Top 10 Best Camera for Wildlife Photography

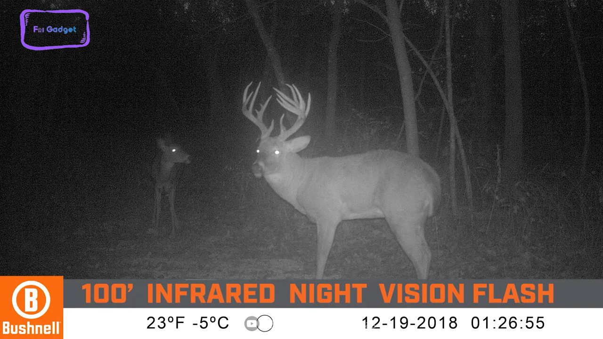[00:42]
Its no-grown feature makes it ideal for taking photos and videos of elusive wildlife, as it's almost invisible to humans.
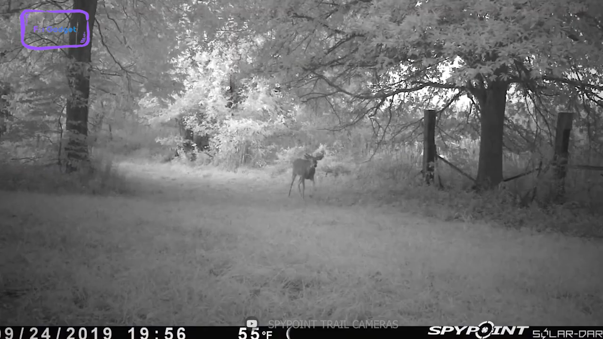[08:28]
Making it adaptable to any nighttime situation, and with its 12-megapixel camera in 0.07-second shutter speed.